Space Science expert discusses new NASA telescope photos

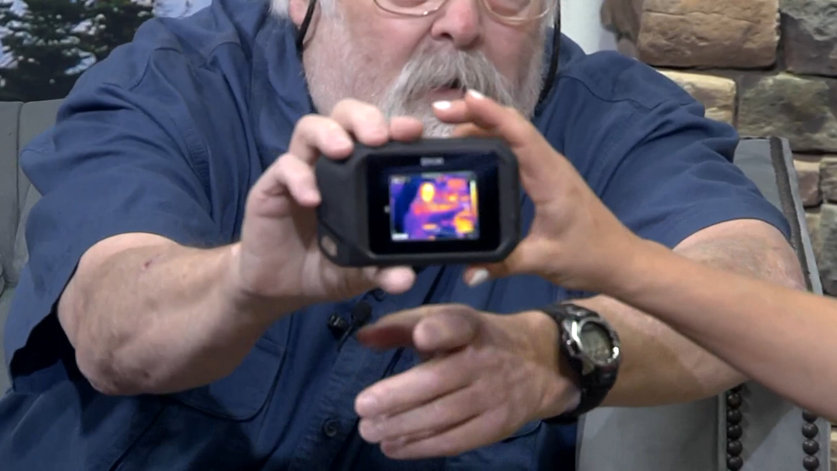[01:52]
I can see your face. Different colors. It's orange and. This is infrared.
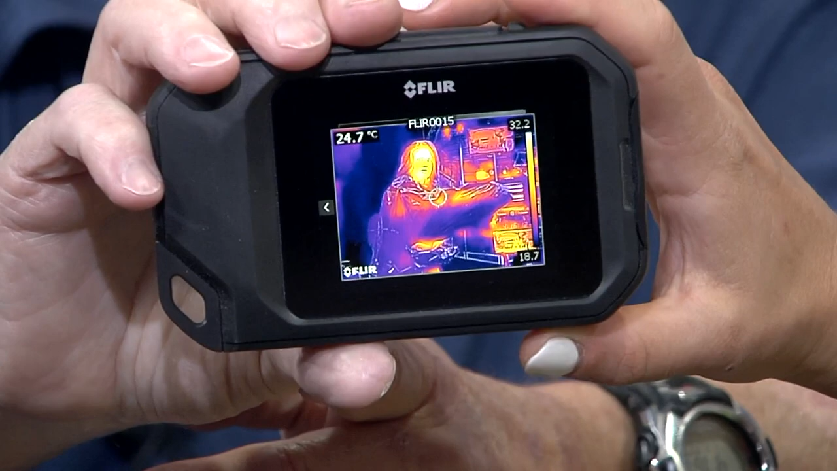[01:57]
On screen: spot 24.7°C
Okay. And your body heat is radiating through the bag. Oh that's cool.